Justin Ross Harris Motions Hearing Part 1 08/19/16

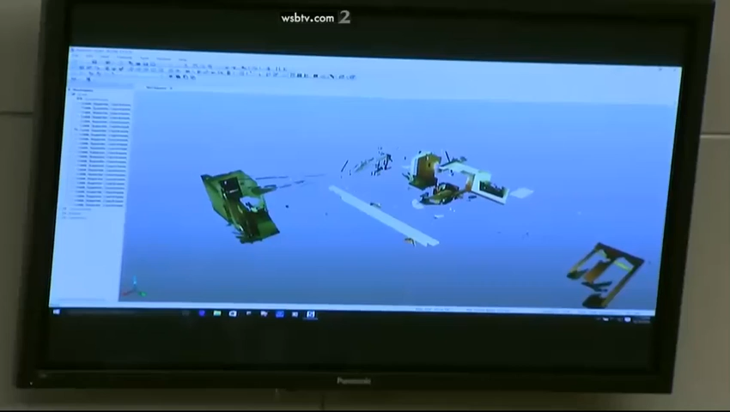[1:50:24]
And it'll take just a moment for the data to populate.
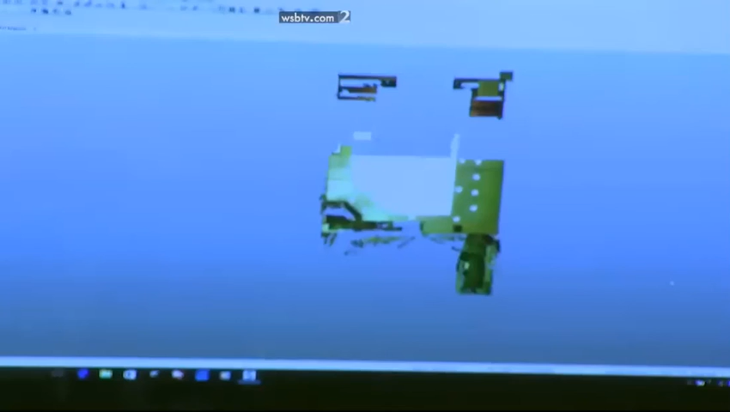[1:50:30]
But then, so the scan data is incorporated together.
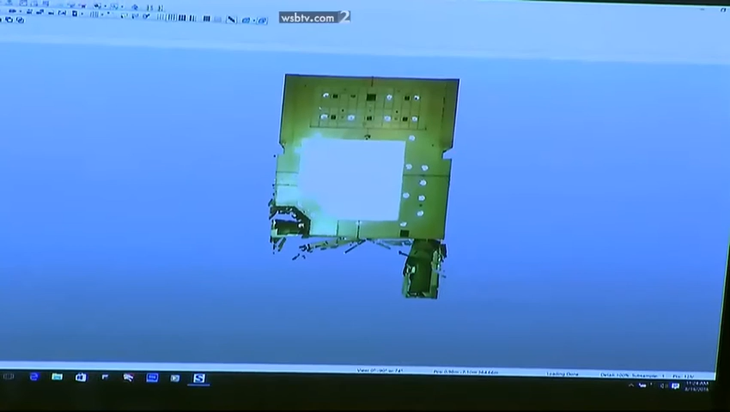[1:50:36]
It's something called registration, which means that the scans are oriented to each other.
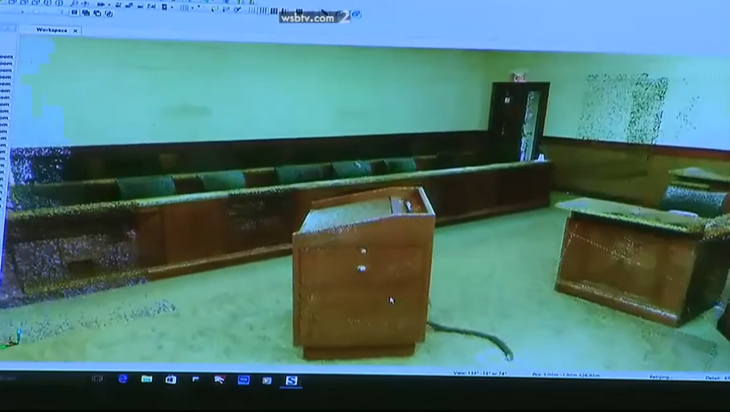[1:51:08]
where you take multiple scans from multiple locations, that was accomplished in this case so that you could demonstrate the accuracy of it, correct? Yes, sir, that's correct.
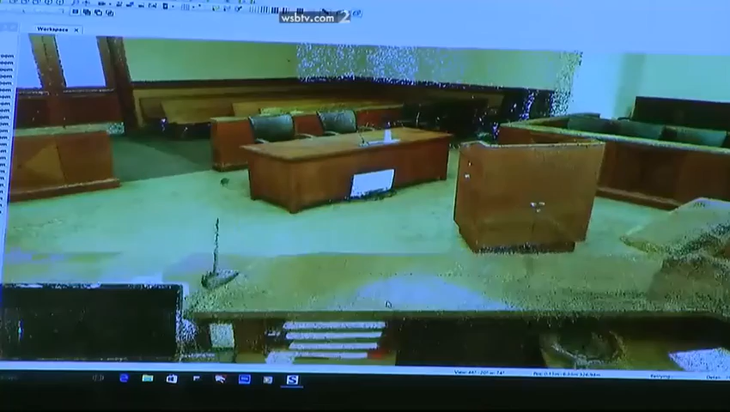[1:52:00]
of items within the area that you scan? It does. So we can acquire an image. So for instance, I can measure from the base of this podium to the corner of the table, and it will give us that distance.
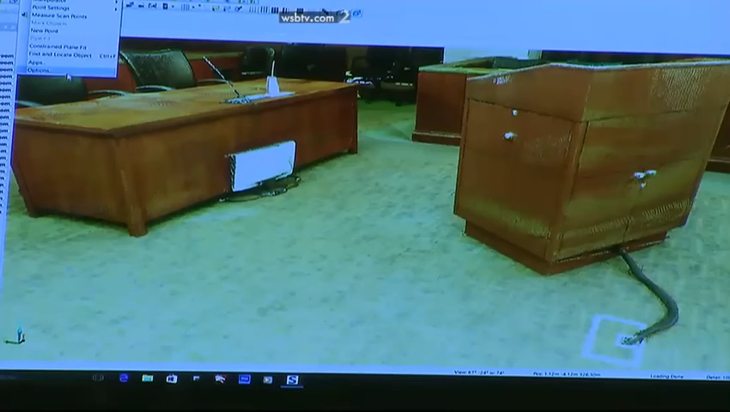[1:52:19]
Change our units. Of course, that would have been at the podium at the time that it was scanned, correct? Yes, sir, that's correct. It's approximately six and three quarters feet. And you can do that in similar fashion with any area that you've scanned using your 3D Ferro technology, correct?
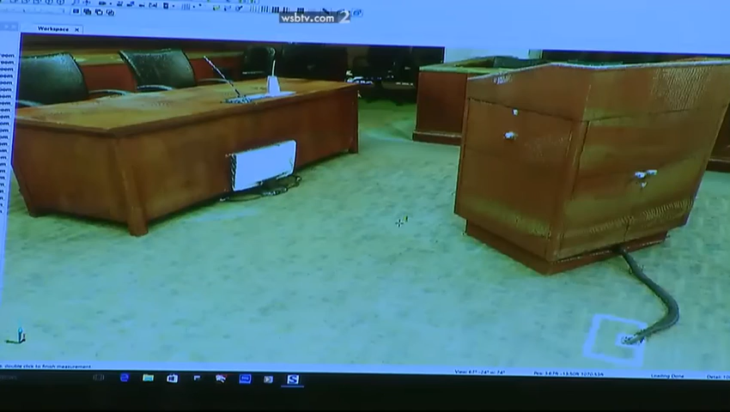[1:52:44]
Yes, sir, that's correct. Did you use this same process on the three areas that are subject of the motion,